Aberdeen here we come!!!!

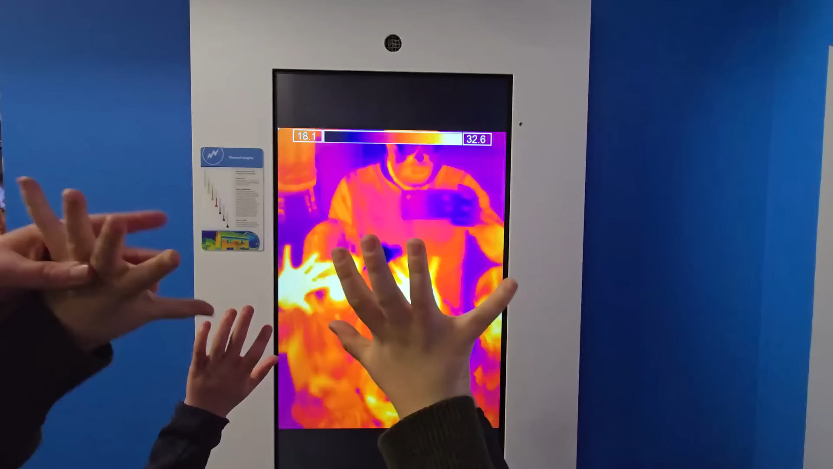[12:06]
Yeah why you got, oh look how cold my hands are. Wait, wait. Oh. My shoes hands?
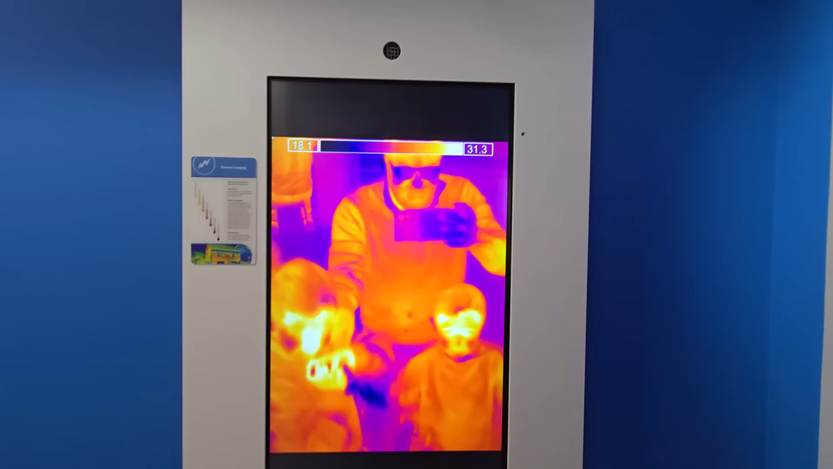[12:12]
No. Look how cold mine are.